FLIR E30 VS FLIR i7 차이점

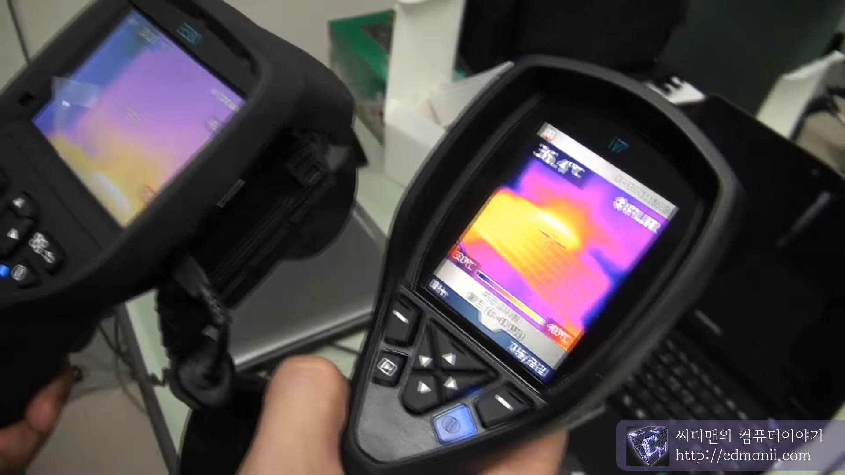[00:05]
지금 보여드릴 거는 이제 E30하고 i7의 차이점을 보여드릴 건데요. 크기를 보시면은 지금 E시리즈하고
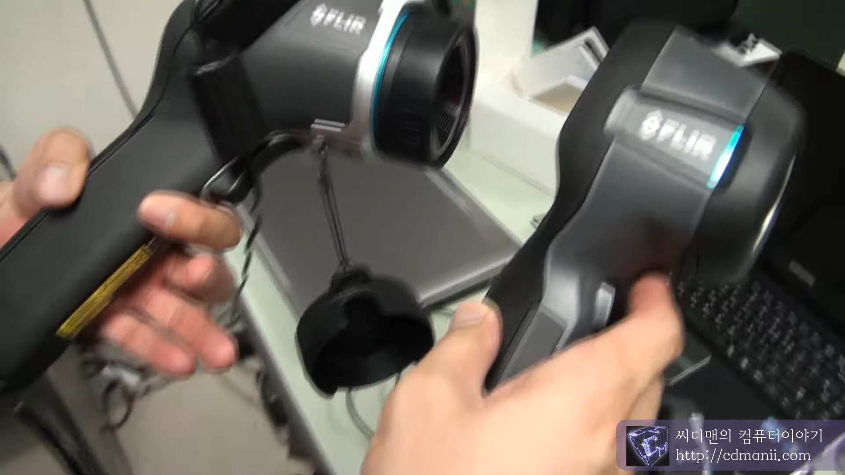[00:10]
I시리즈는 손에 잡았을 때 그립감이라든지 무게가 좀 차이가 있어요.
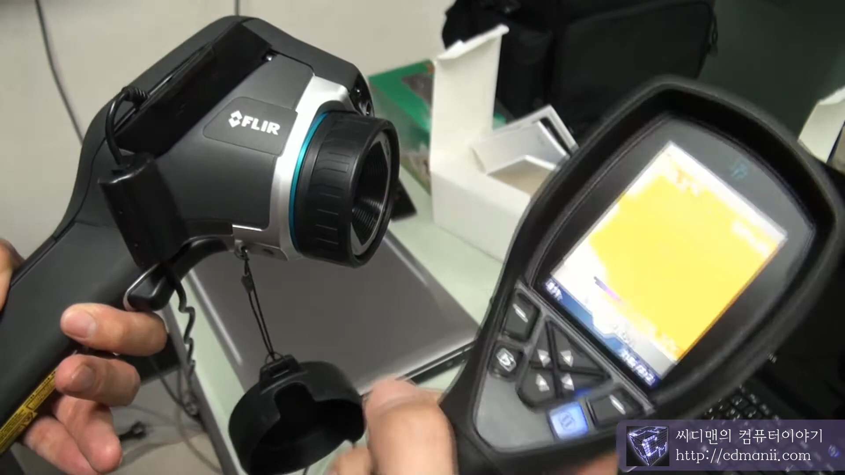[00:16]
그래서 I시리즈는 좀 많이 가벼운 무게로 돼있고 E시리즈는 그거에 비해서 조금 무게감이 있는 편이고요. 그 다음에 지금 I시리즈하고 E시리즈의 가장 큰 차이점은 지금 E시리즈 같은 경우 렌즈를 돌려서 초점을 맞출 수가 있어요.
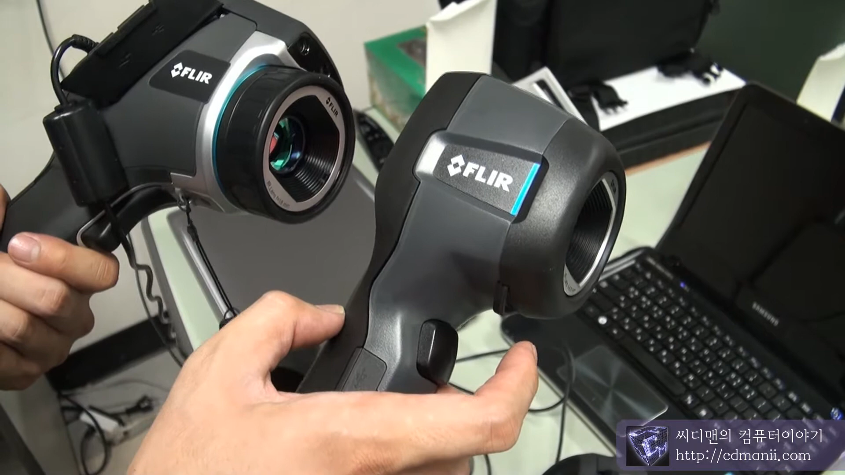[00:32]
근데 이제 I시리즈 같은 경우에는 초점을 맞추는 방식이
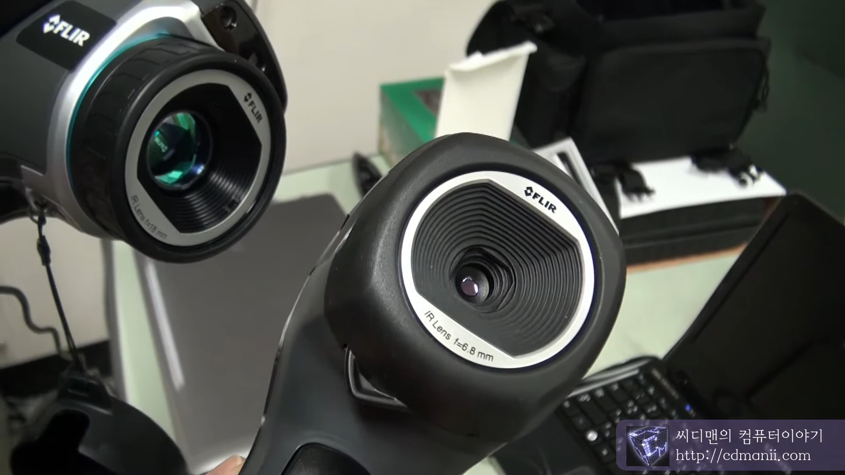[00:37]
아니고 무총점 방식이라고 해서 바로 그냥 그 화면을 보실 수가 있게끔 돼있어요.
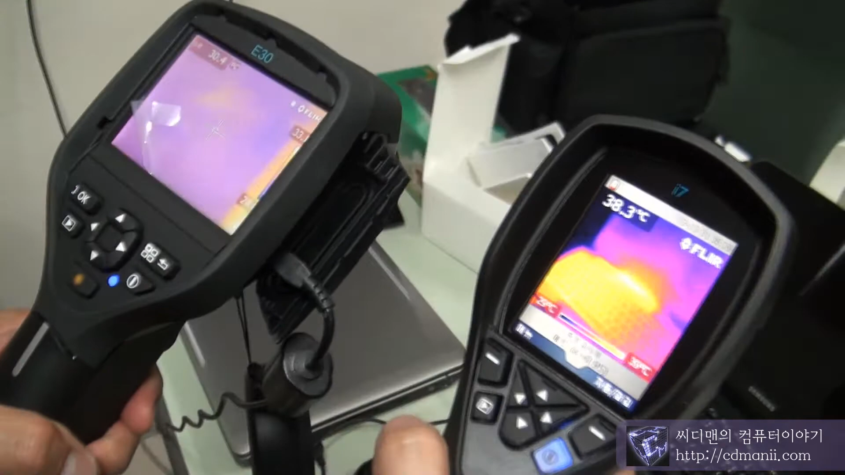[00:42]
그리고 I7 같은 경우에는 지금 광각 렌즈로 기본으로 나와있기
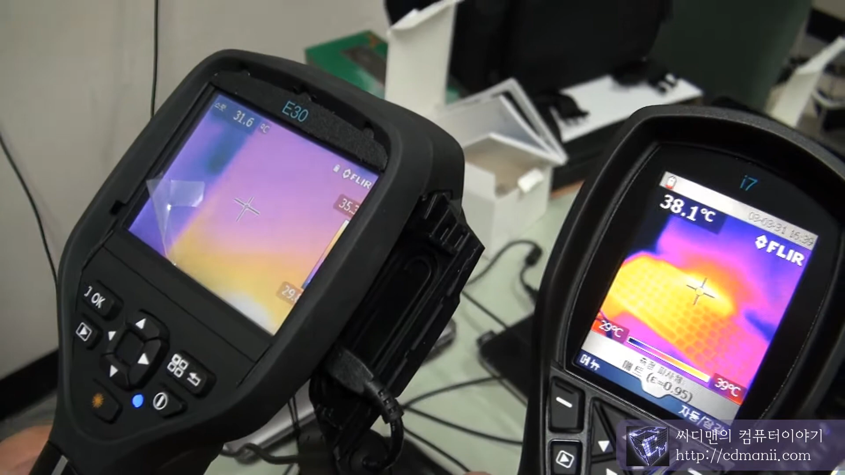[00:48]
때문에 29도 곱하기 29도 해상도를 이렇게 보여지고 있고요.
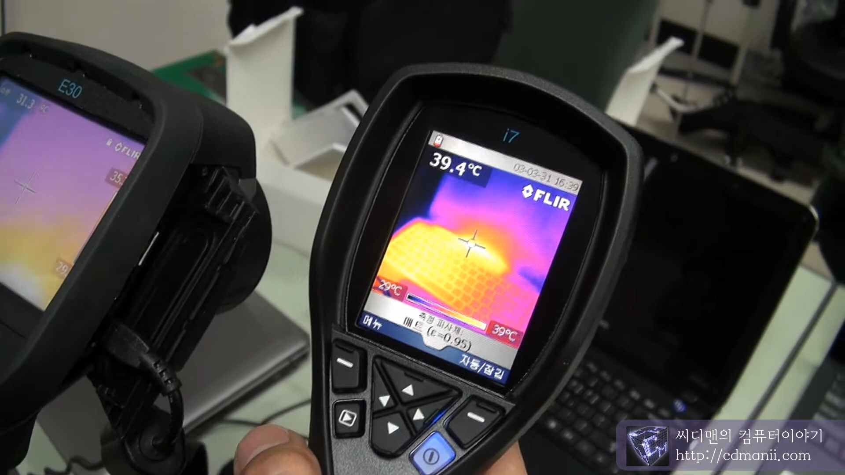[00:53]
On screen: spot 39.4°C, scale top 39°C, scale bottom 29°C
그래서 조금 더 화면이 더 넓게 보실 수가 있어요. 그래서 좁은 공간에서 이제 넓은 부위를 찍고 싶어 하시는 분들은 I시리즈를 보시면 I7 모델을 보시면 조금 더 넓게 보실 수가 있어요.
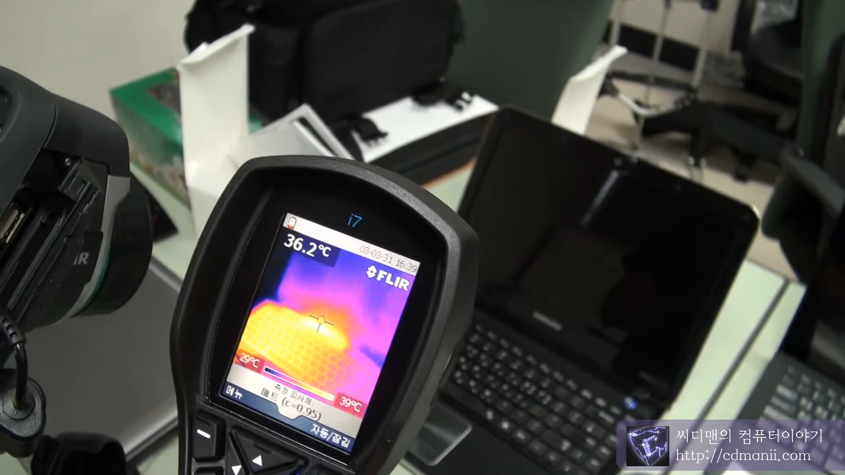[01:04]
On screen: spot 36.2°C, scale top 39°C, scale bottom 29°C
두 개 화각은 비슷한가요? 지금 모델과서 때?
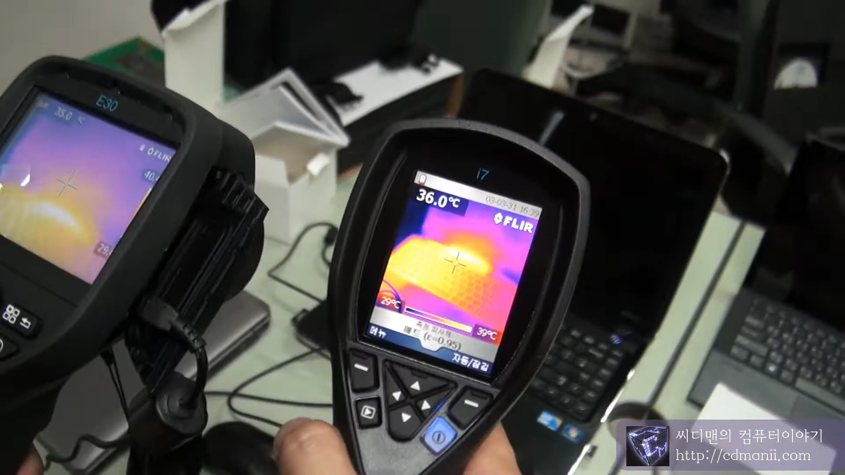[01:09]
On screen: spot 36.0°C, scale top 39°C
화각이 지금 E30 같은 경우에는 21도 각도로 돼있고요. I7은 29도 각도로 돼있기 때문에 약 8도 정도 더 넓게 보실 수가 있어요.
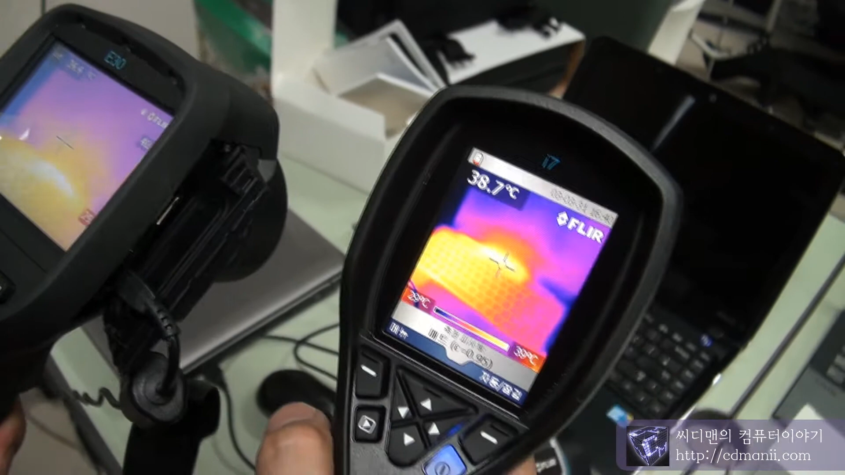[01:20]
On screen: spot 38.7°C
그리고 화질 차이는 사실 크게 차이는 없고 차이점은 이제 E시리즈는 터치로 작동이 되는 방식에 비해서 I시리즈는 이제 조이스틱으로 눌러서 측정을 하시게끔 돼있어요.
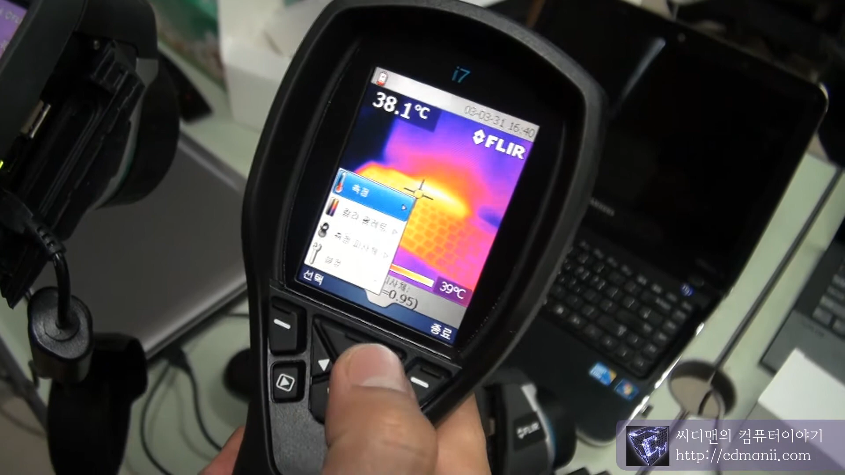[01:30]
On screen: spot 38.1°C, scale top 39°C
근데 이제 기본적으로 I7 같은 경우에는 I3나 I5랑 틀리게 영역 최대 기능이 돼있어서
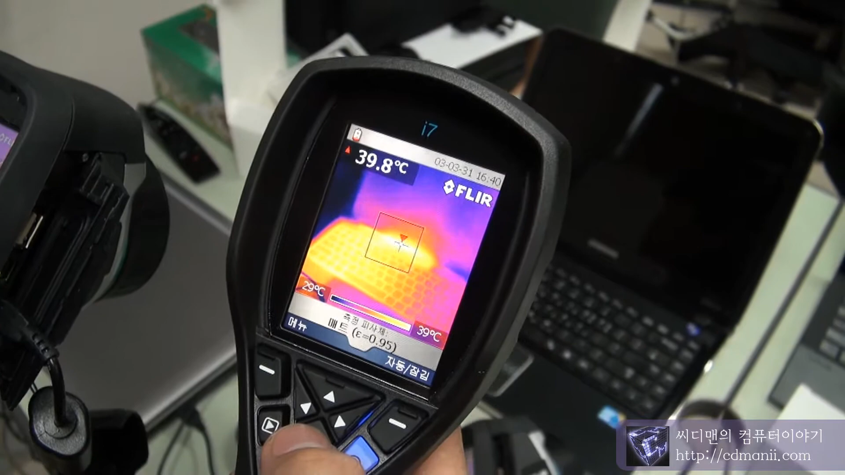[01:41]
On screen: spot 39.8°C, scale top 39°C, scale bottom 29°C
이 시리즈처럼 이렇게 온도 최고 영역대를 보실 수 있게끔 그렇게 돼있어요.
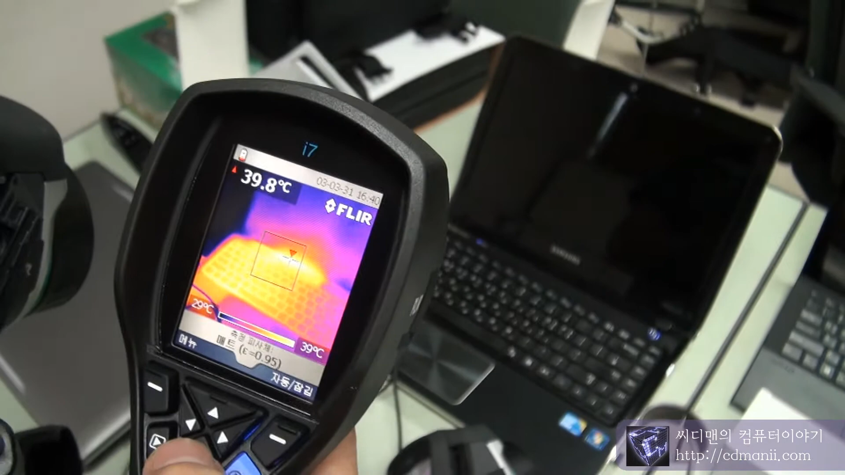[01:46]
On screen: spot 39.8°C, scale top 39°C, scale bottom 29°C
그래서 이거는 이제 I7만 해당되는 기능이고 아예 I5나 I3는 또 안됩니다.
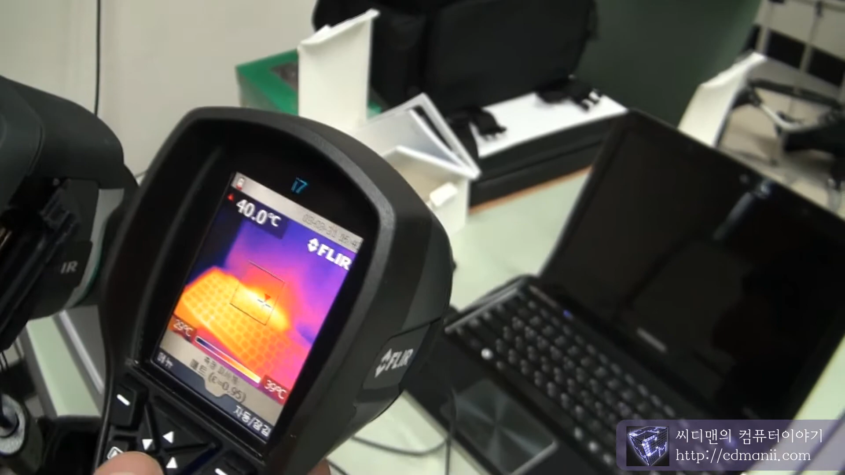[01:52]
On screen: spot 40.0°C
네 이런 기능은 제공이 되질 않아요. 그래서 최대 온도나 최소 온도를 보고 싶어 하시는 분들은 이제 I7을 또 많이 선택을 하시거든요.
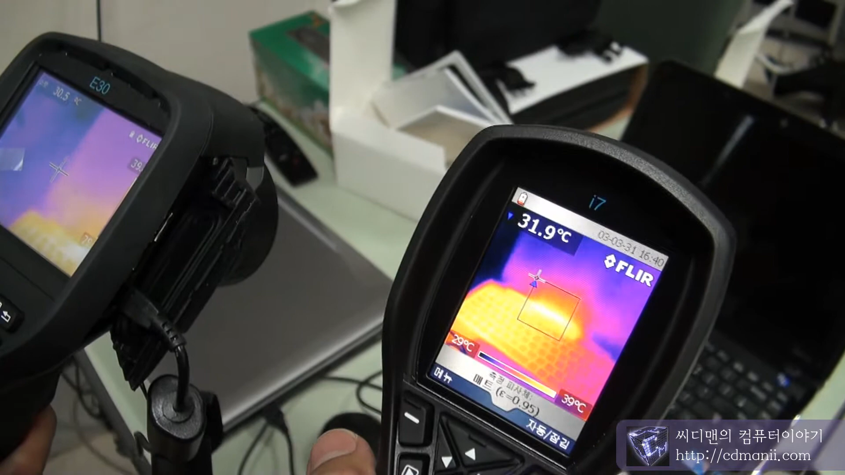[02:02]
On screen: scale top 39°C, scale bottom 29°C
그리고 I시리즈 같은 경우에는 현장용으로 많이 쓰이기 때문에 현장에서 많이 휴대를 하고 다니시는 분들이라든지 하는 분들은 I시리즈를 많이 선호하시는 편이에요.
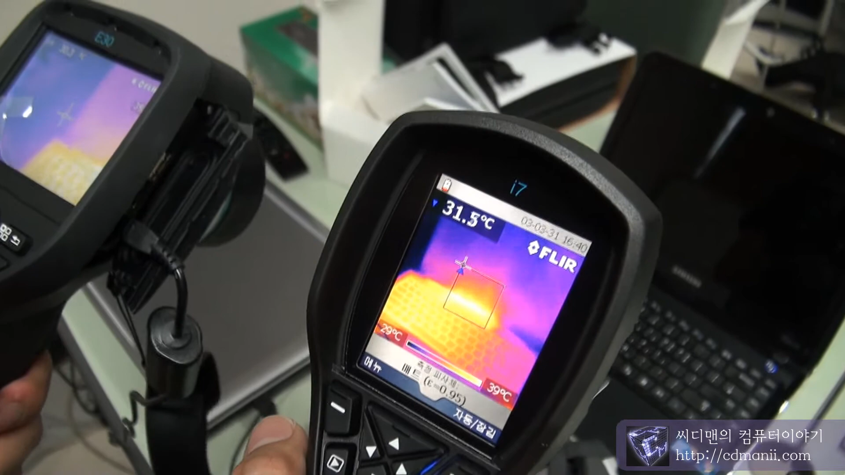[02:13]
On screen: spot 31.5°C, scale top 39°C, scale bottom 29°C
그래서 전기 설비라든지 누수를 탐지한다든지 하는 분들은 I시리즈를 많이 선호하시는 편이고
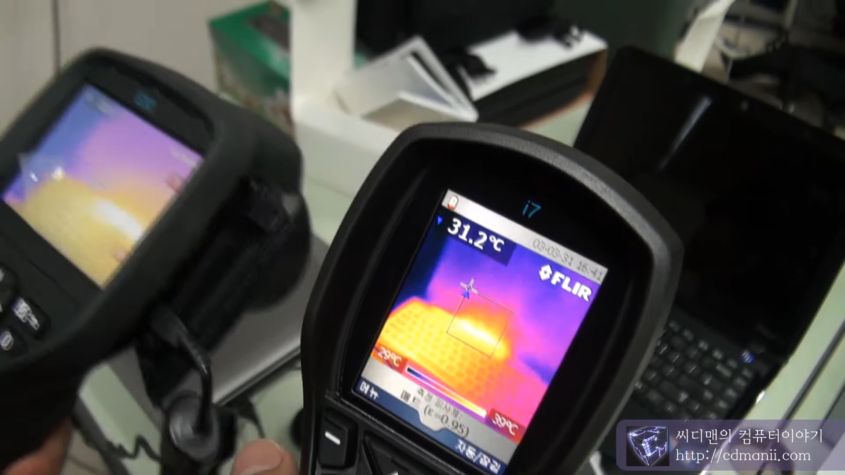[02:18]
On screen: spot 31.2°C, scale top 39°C, scale bottom 29°C
이 시리즈는 이제 물론 같은 용도에서도 많이 쓰지만 그
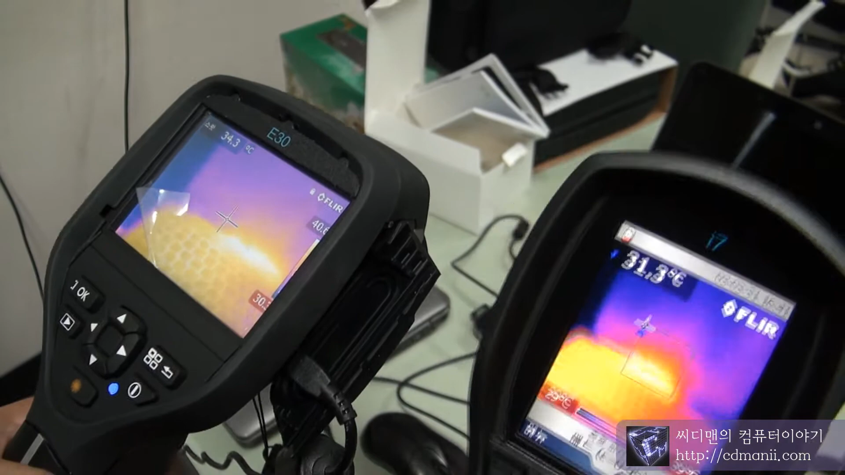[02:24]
연구소라든지 이런 쪽에서 많이 쓰시고 있고 또 하나의 차이점은 그 I3 같은 경우에는